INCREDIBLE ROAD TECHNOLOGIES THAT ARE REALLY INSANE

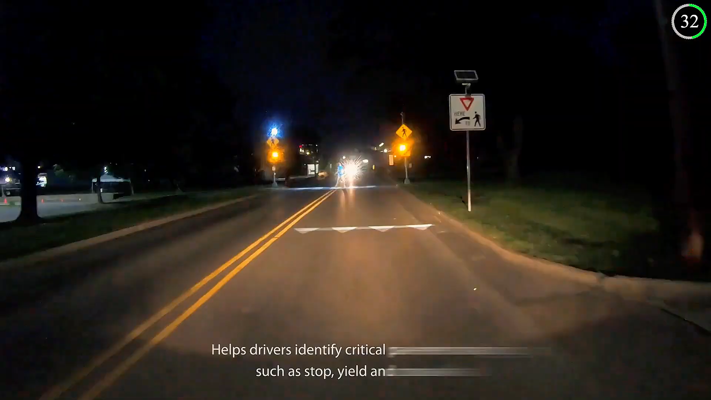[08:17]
The futuristic yet simple technology allows for light from vehicle headlights to be reflected off from the micro-plastics allowing for road markings to be highly visible at night or in dangerous weather.